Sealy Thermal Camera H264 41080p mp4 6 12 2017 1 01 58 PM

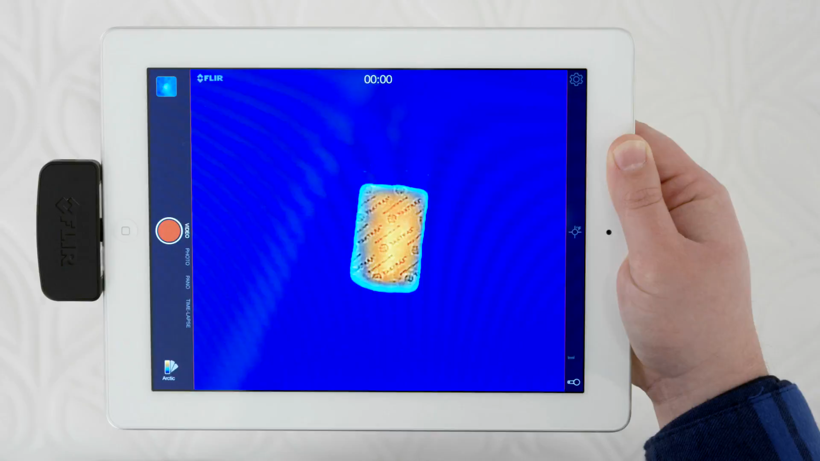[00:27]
As you can see, the Sealy Chill Technology reacts quickly and helps keep the surface cool. That can make a huge difference in the comfort of your mattress. Plus, many Sealy models feature moisture protect wicking